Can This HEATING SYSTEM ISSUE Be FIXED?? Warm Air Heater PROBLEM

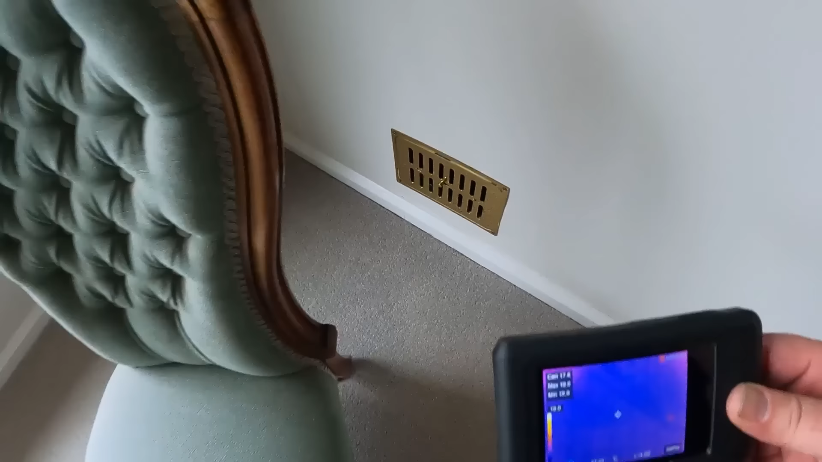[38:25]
let's open that up i can feel the air coming through oh there you go you can't see it you can see the heat coming through and as that
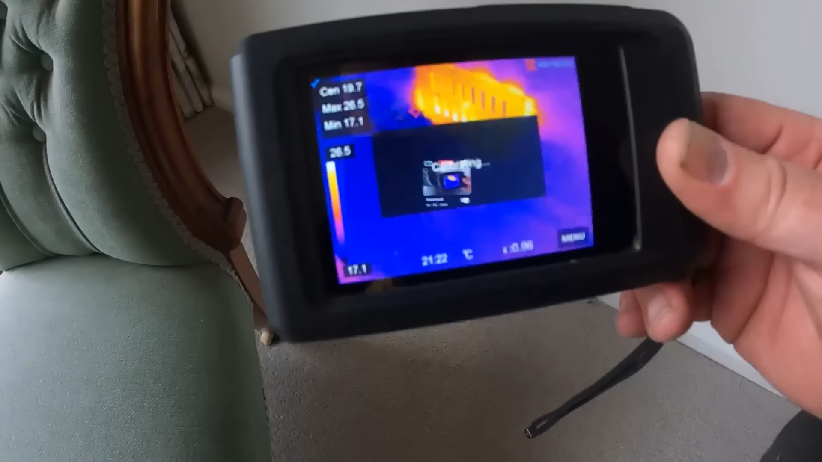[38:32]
comes through it will begin warming the room
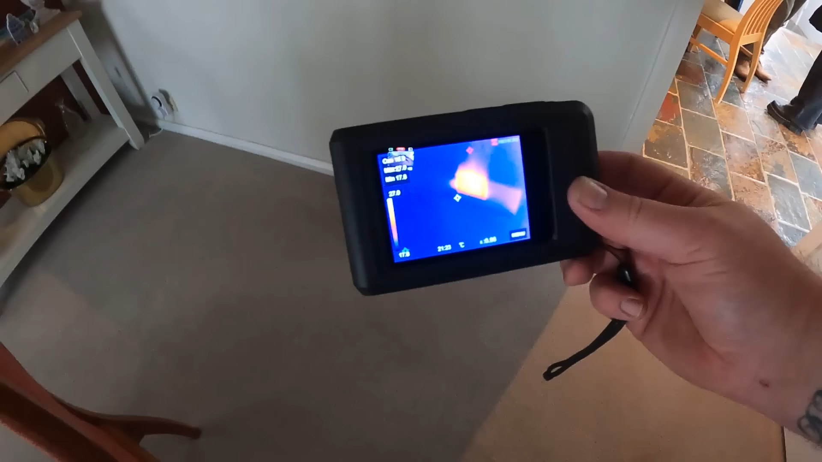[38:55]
coming through yeah i'm just in here feel the heat coming through there and the same
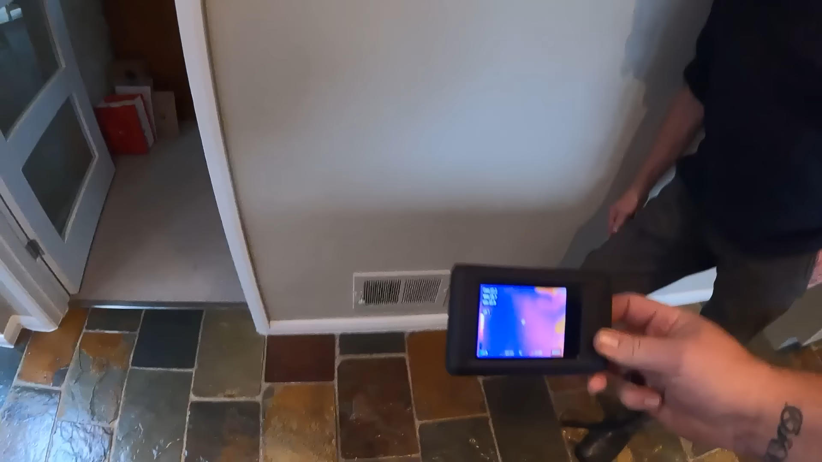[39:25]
yeah we've got heat coming through here now we'll give that 20 minutes or so let that build up again through this
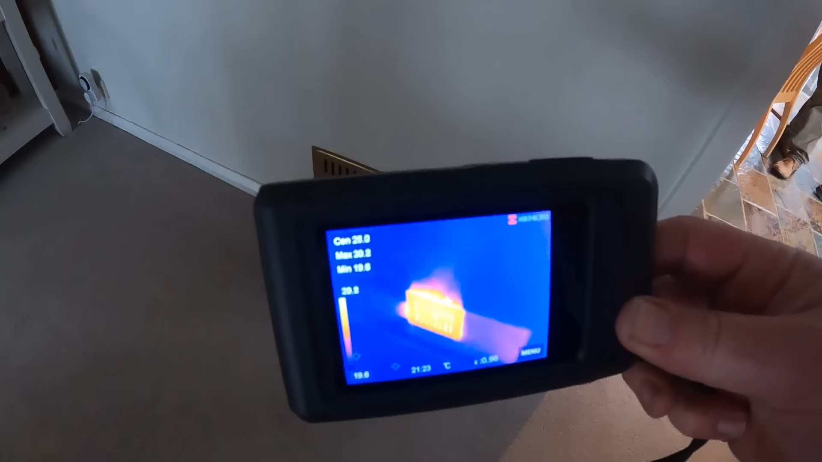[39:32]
one here let that build up and uh we'll see how it is quickly let's do the tissue test just to show you there you go look at that so that is the warm air there is loads coming out of there